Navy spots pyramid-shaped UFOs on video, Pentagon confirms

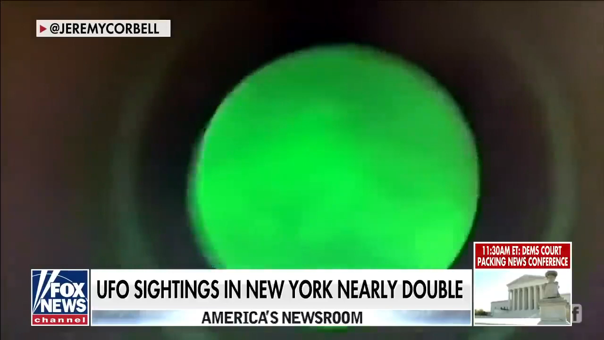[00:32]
pyramid-shaped UFOs flying over the USS Russell off the coast of California in July of 2019. At one point, these UFOs reportedly hovered just 700 feet above the tail of the Navy destroyer, making, quote, extraordinary maneuvers.
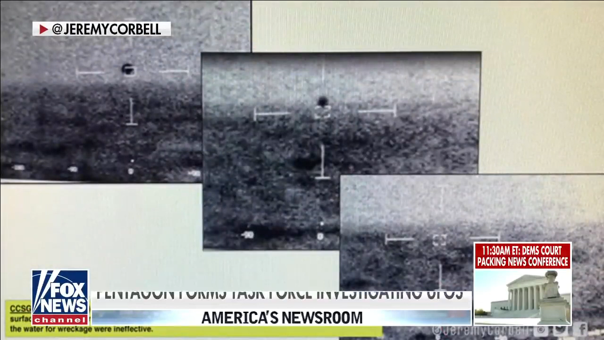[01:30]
However, the Pentagon was unwilling to confirm these three photos, which Korbel says came from the USS Omaha, showing a UFO diving into the ocean and disappearing.
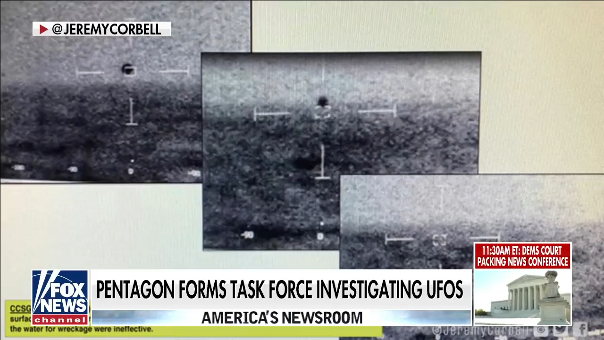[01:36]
That is an extraordinary piece of technology.